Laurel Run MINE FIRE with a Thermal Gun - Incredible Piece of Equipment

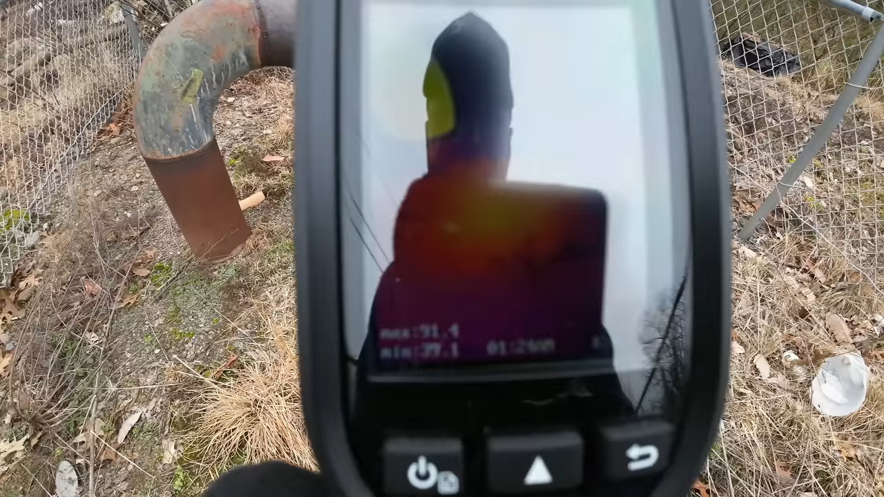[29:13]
and the ground right there where the steam is coming out the pipe is glowing as well orange
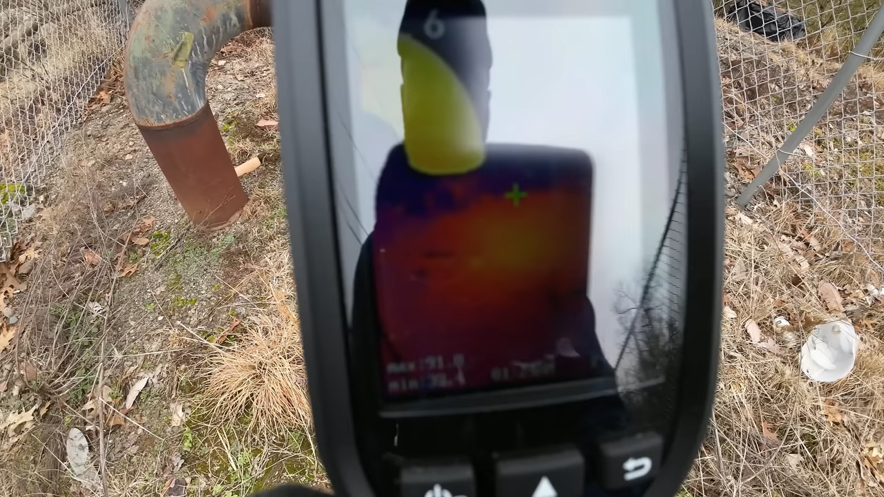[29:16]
that's right around 91 degrees itself there
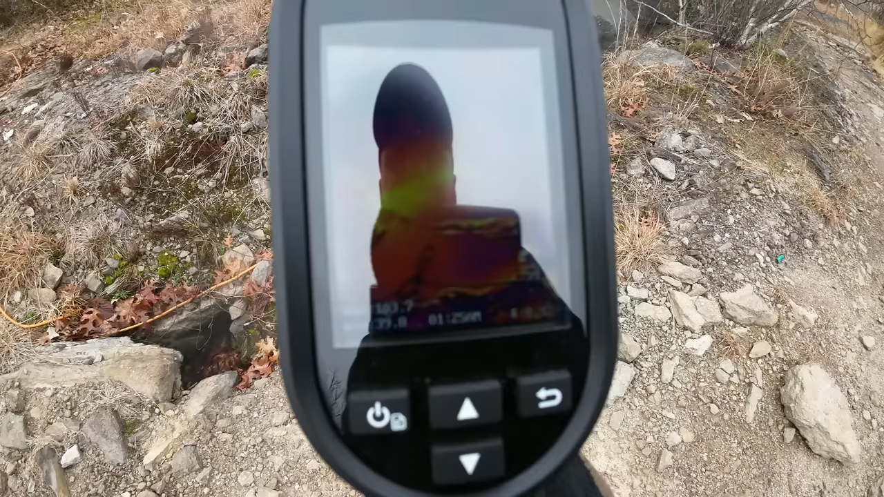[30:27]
yeah that's uh showing up so clear and
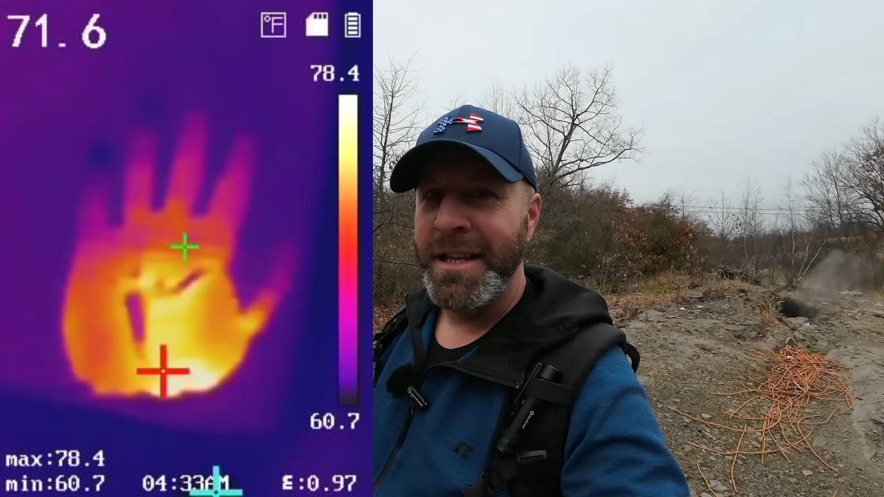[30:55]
On screen: spot 71.6°F, max 78.4°F, min 60.7°F, scale top 78.4°F, scale bottom 60.7°F
take it away it leaves the imprint of your heat signature from the hand so you could see if something or someone was there even though it's not there presently
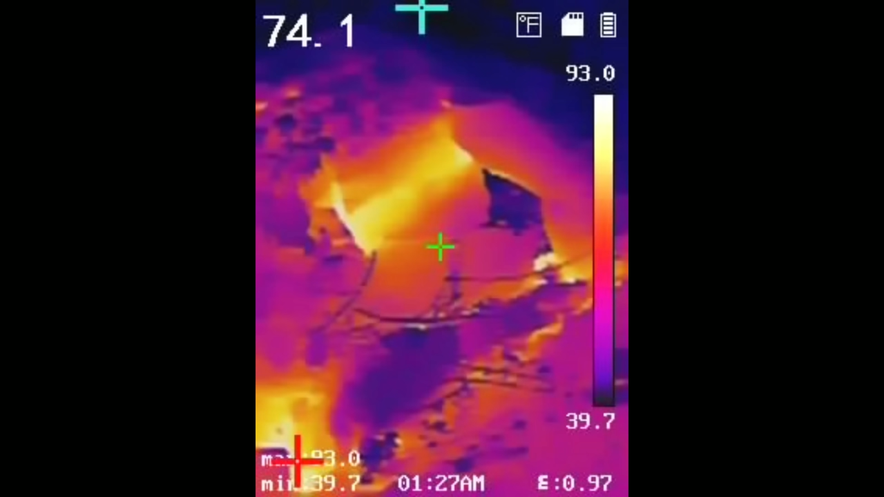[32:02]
On screen: spot 74.1°F, scale top 93.0°F, scale bottom 39.7°F
i can't get over the attention to detail that this this gun shows it's really clear and evident what we're looking at and that's one of the big deciding factors i was actually going to get